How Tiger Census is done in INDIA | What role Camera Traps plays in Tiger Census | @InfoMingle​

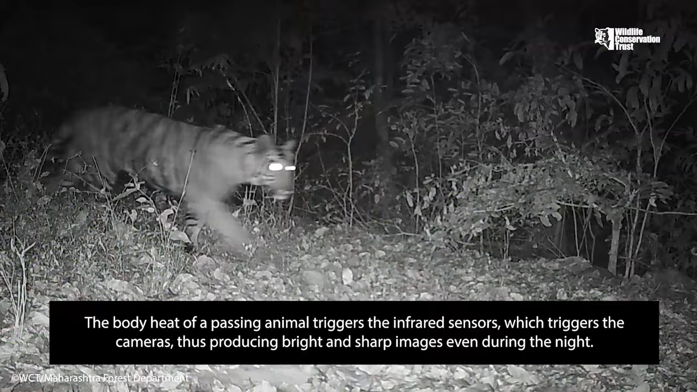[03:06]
मतलब इस beam से पास होती है, camera recording start हो जाती है,
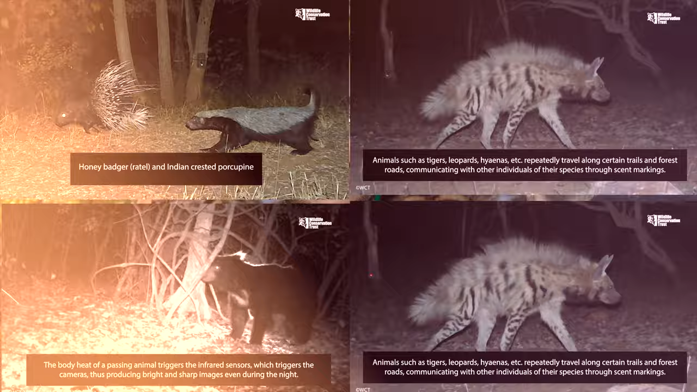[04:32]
camera उसकी भी image capture कर लेगी, तो image की geotagging के बाद AI tool की help से
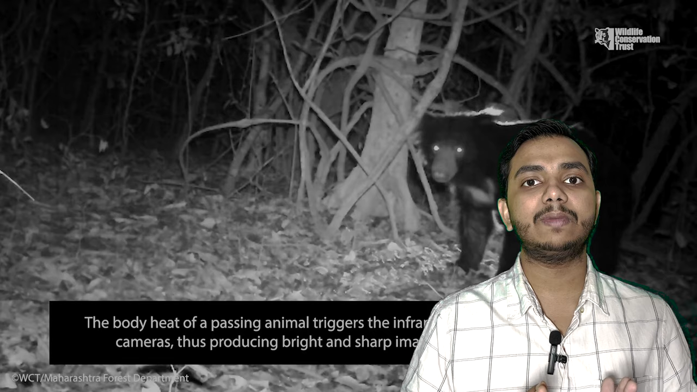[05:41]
CAT, RAT, camera trap, data repository and analysis tool इससे analyze किया जाता है, यह software क्या करती है,
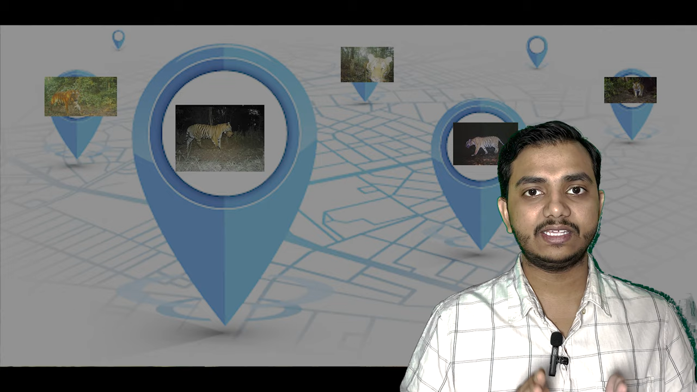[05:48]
यह बस geotagging का काम करती है, geotagging के बाद AI tool की help से tiger के
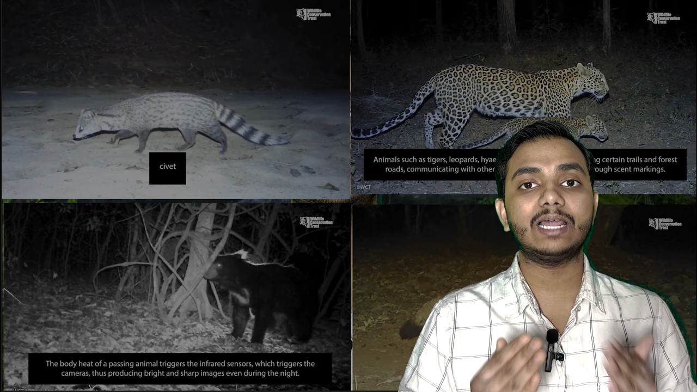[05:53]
अलावा और कोई भी animal की अगर photo capture हुई है, तो यह AI tool उन images को segregate कर देती है,
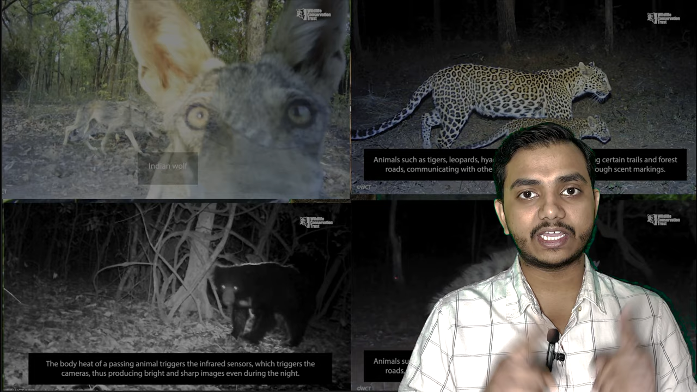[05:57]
और सिर्फ tiger की image ही रखती है,